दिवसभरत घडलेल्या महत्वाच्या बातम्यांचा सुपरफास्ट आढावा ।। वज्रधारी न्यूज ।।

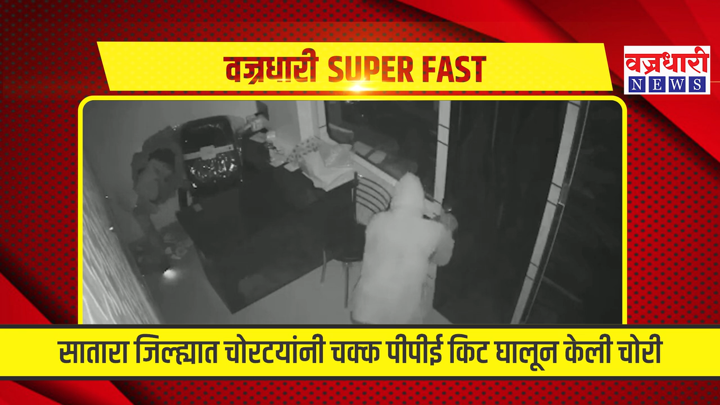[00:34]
प्रादुर वावाने चोर्टे ही जागरूँ जाले आए टेनी फल्टन मदिल मध्यवस्ती चा रविबार पेठेत पीपी कीट धालून टबल पाउंड किलो सोने वर डल्ला मारला है मायक्रो कंटेंड मेंड जोन लगत असलेले भागात ही गटना घडलिया सुन सीसी टीविद सोर्टे कैद जाले आए सरापी